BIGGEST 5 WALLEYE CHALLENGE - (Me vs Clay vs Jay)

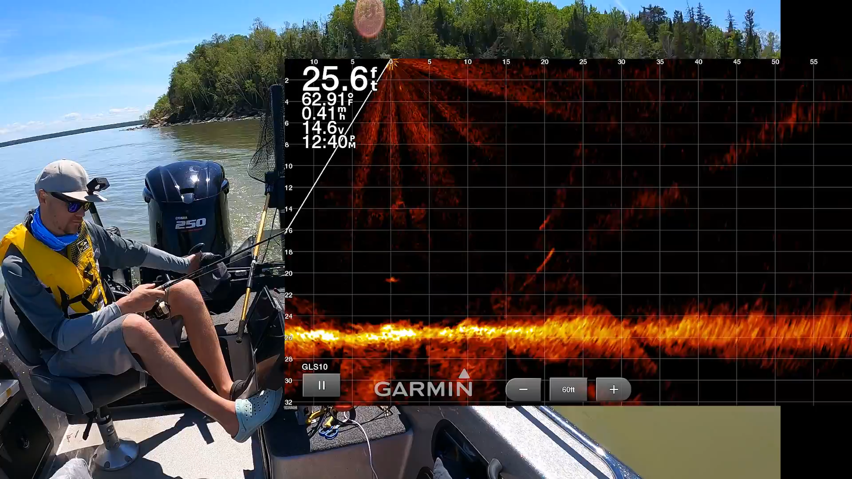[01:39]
On screen: depth 25.6 ft, speed 0.41 mph
Here's one at 5. Swimming straight up for some reason. Dropping it right in his mouth.
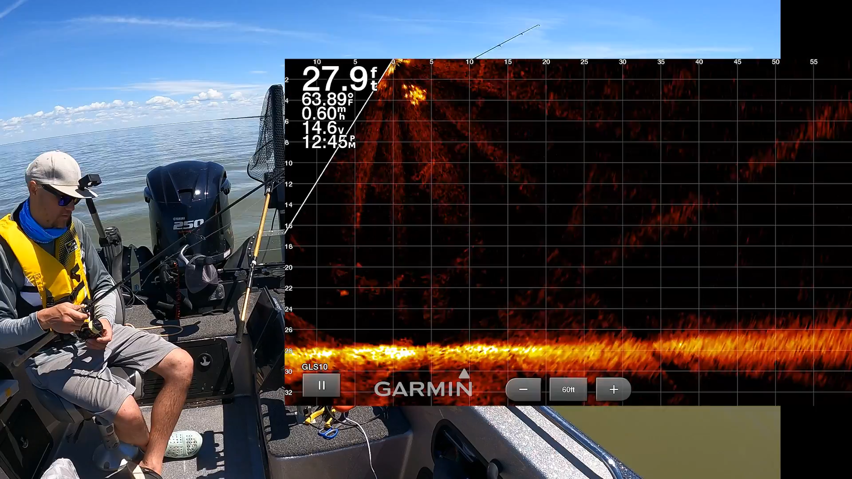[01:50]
On screen: depth 27.9 ft, water 63.89°F
Okay. Oh, geez, this is gonna be a tough day. Oh, what is this?
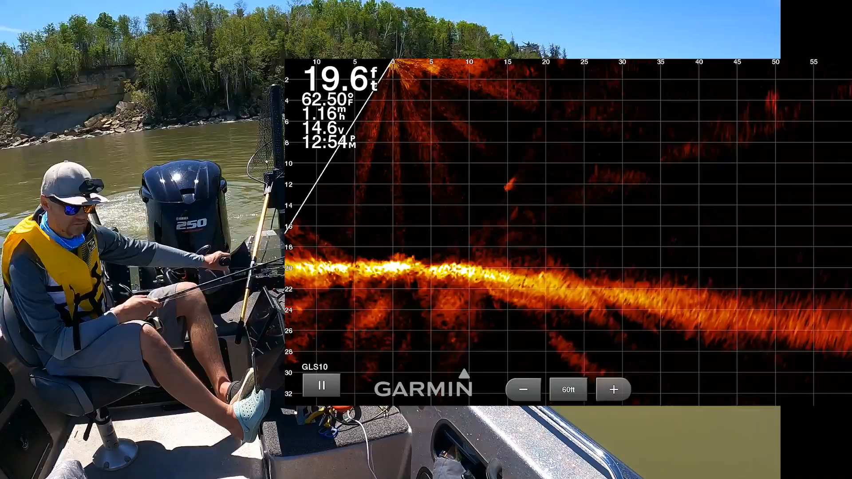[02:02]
On screen: depth 19.6 ft, water 62.50°F, speed 1.16 mph
That's not a fish. It's a stick or something. Big boulders. Wow. Oh, falling asleep. Time to move. I've dropped so little already, but I'm just gonna commit to keep on looking for fish.
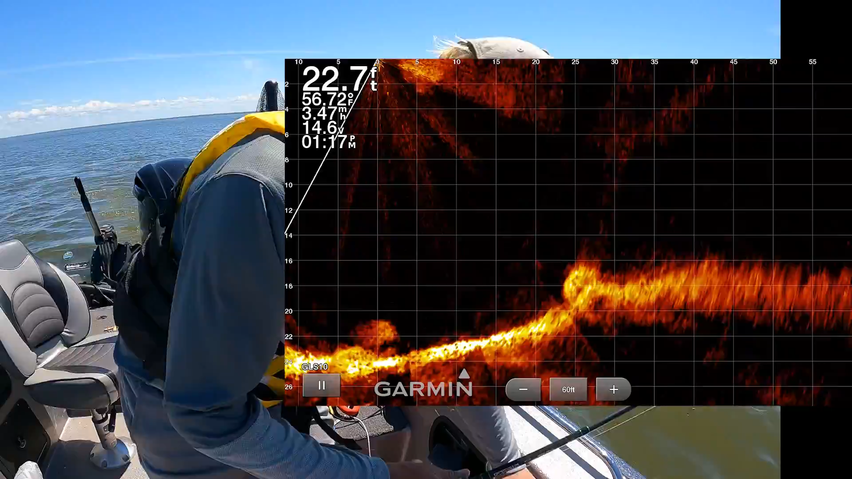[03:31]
On screen: depth 22.7 ft, water 56.72°F
It is tough. Luckily, we have 7 hours and 45 minutes to climb back into this competition. Starting here. They might be shallow. I've got a traditional swim bait. Like, this is a Dragon Slayer, which is a vertical swim bait. I have a traditional swim bait here that I will take to the shallows, like 5 to 10 feet of water, and cast around. I also have my favorite, the jigging wrap, ready to go if needed.
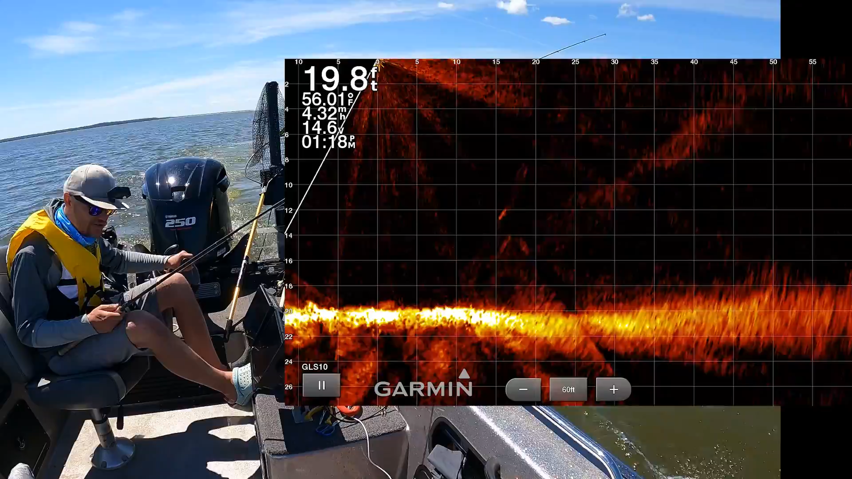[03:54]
On screen: depth 19.8 ft
There's not enough marking maybe out here. So the 0 line that I'm looking at right now is the back of the boat. So my rod is at 5. There's 10, 15, and the boat is 20 feet long. Oh, this is a good one. If that's a single fish, oh, that's a real good one. Is that a single fish? No, that's bait. Shoot, that's bait. Relax. That other one's a single fish, but it's not that big. I got this vibe that the fish are shallow and I'm trying to catch them deep.
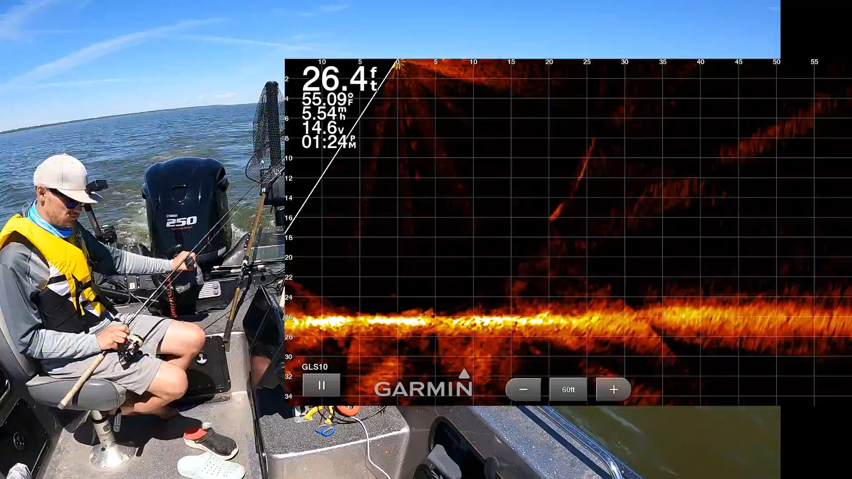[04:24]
On screen: depth 26.4 ft, water 55.09°F, speed 5.54 mph
Shoot, I think they're shallow. Okay, forgive me, I don't know if this is spot 3 or 4, but it is 1:28 and we have nothing to show for.
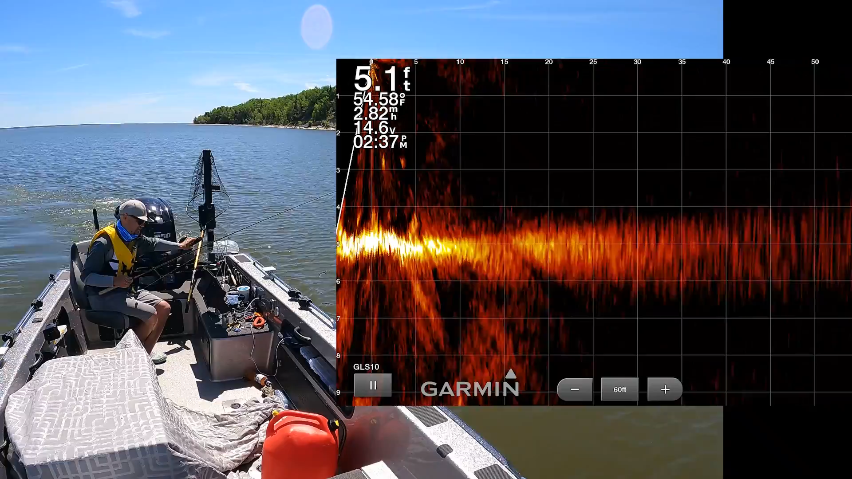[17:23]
On screen: depth 5.1 ft, water 54.58°F, speed 2.82 mph
5 feet. Nothing. There's no fish here. There's no fish here. All that excitement and there's nothing here. No fish. Nothing. Zero. Nothing marking. Zero. There was one. Okay, so that was pretty shallow. But there's not much overall. I just cast way shallow.
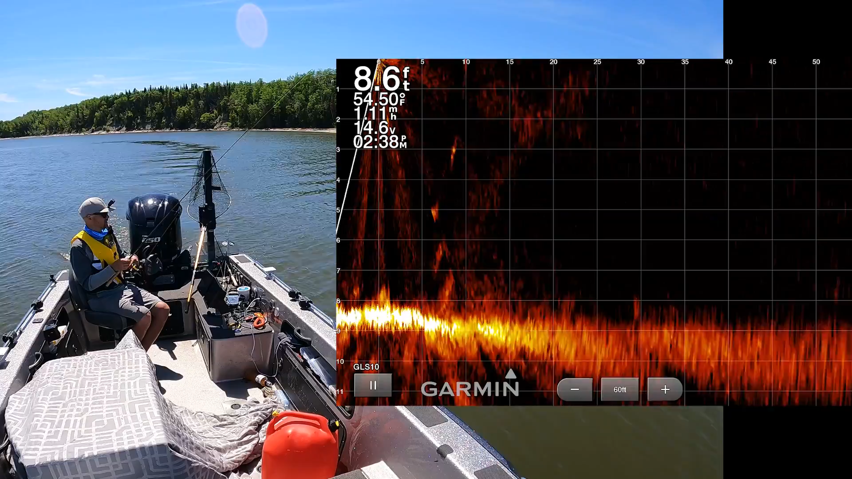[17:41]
On screen: depth 8.6 ft, water 54.50°F
There's a fish. There's two fish. So they're in 9 feet, those ones. What happened to the bite? Thought we found them. Shoot.
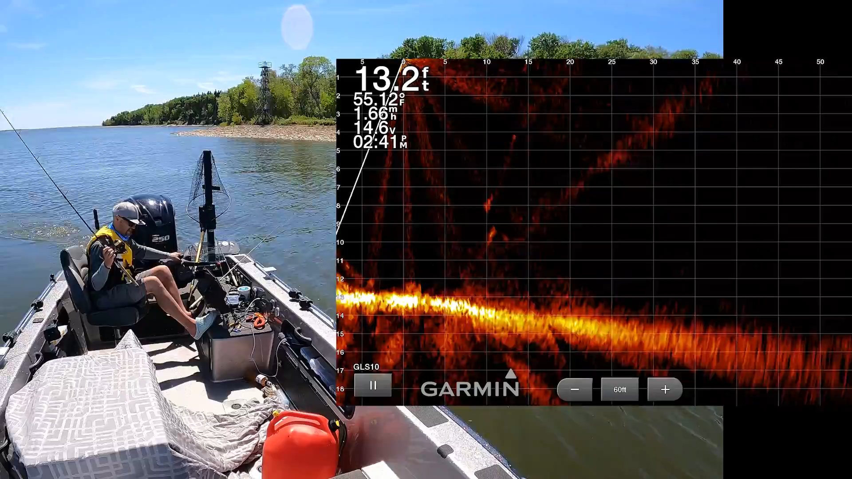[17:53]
On screen: depth 13.2 ft, water 55.12°F
Oh, there's a couple.
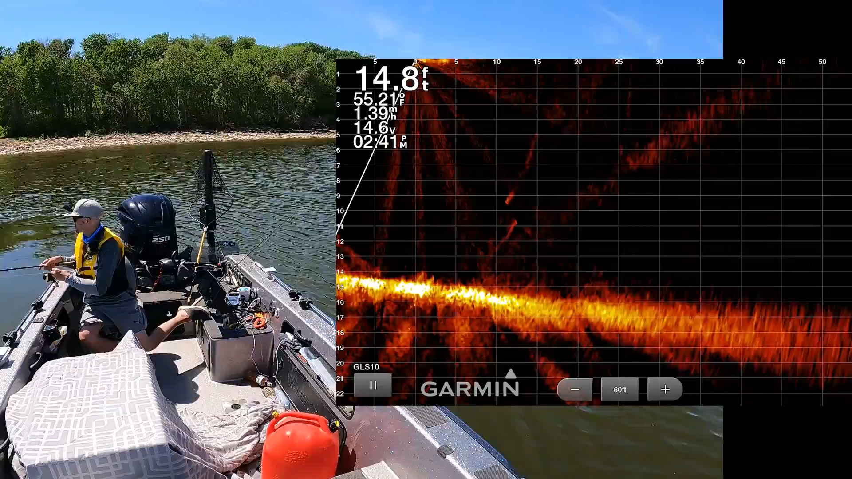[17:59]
On screen: depth 14.8 ft
So, it looks like they're in 15. Like, look at that, there's a couple there. Feels like they're in 15.
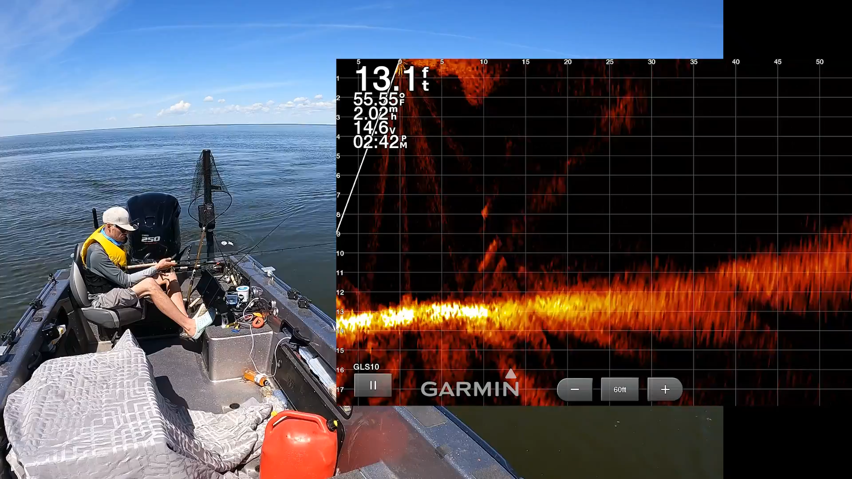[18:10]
On screen: depth 13.1 ft, water 55.55°F
There's another one, or there's a couple there, right there. That's not 15 though, that's 12.
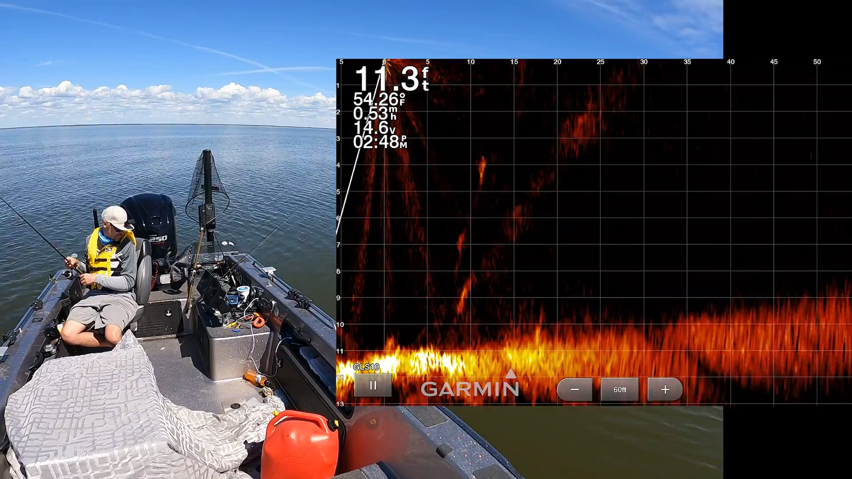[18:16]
On screen: depth 11.3 ft, water 54.26°F, speed 0.53 mph
What on earth? That doesn't make sense. When I lost three fish on one cast, was it all the same fish? Because the bites just dropped right off. We're gonna get out of here. Oh, salt and vinegar. Holy smokes. Lake currents.
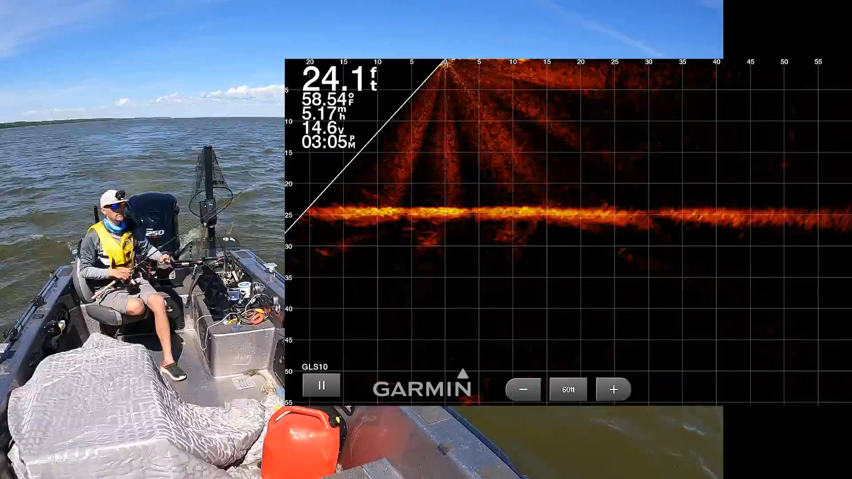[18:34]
On screen: depth 24.1 ft, water 58.54°F
Lake currents are crazy. It is 67 degrees surface temperature here.
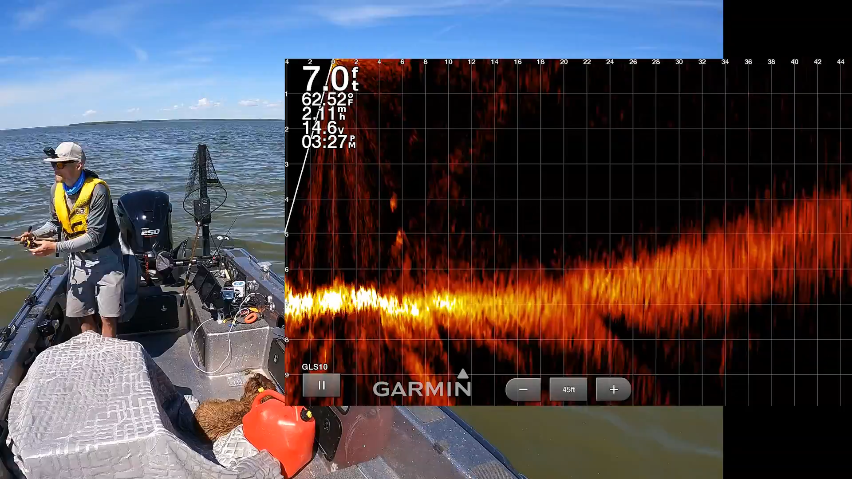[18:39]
On screen: depth 7.0 ft
And on the other shore where we just came from, it was like 56 degrees. That is a massive difference. Still, I'm gonna focus on the shallows here, but wow. 56 degrees, 67 degrees.
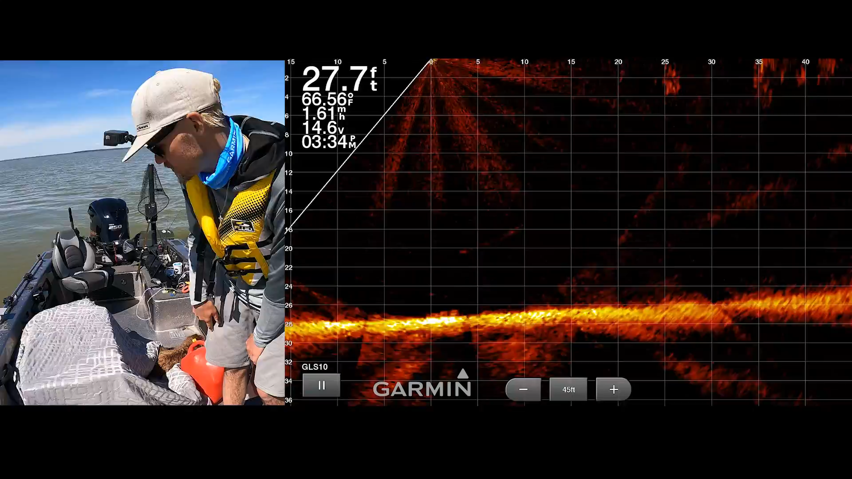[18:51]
On screen: depth 27.7 ft, water 66.56°F
We only have 25 minutes left until the second and final check-in. We've only added one fish to our tally somehow. It's crazy. Look at that bait.
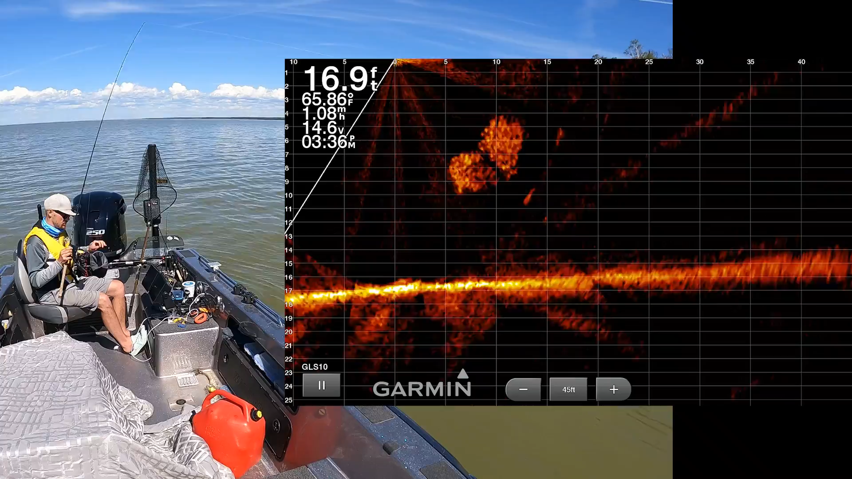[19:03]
On screen: depth 16.9 ft, water 65.86°F
Huge cloud of bait. And I'm liking the prospect of the water being that much warmer here.
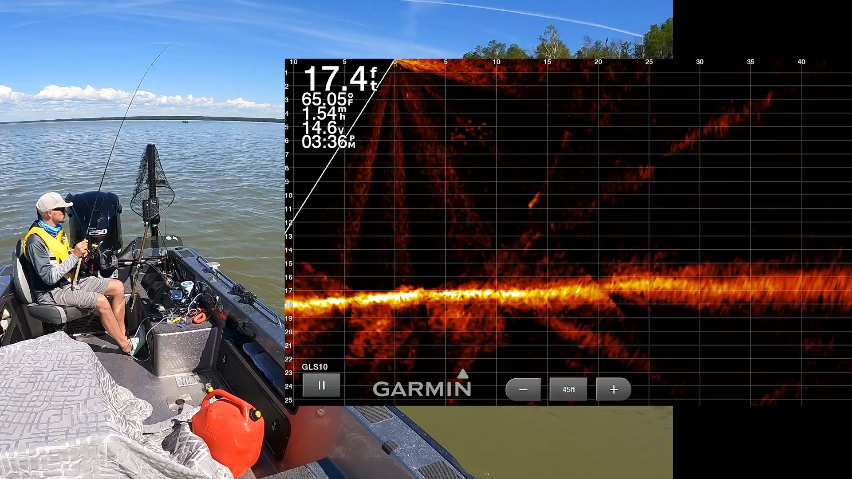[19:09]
On screen: depth 17.4 ft, water 65.05°F
There's a bite. Could be a good fish. I see.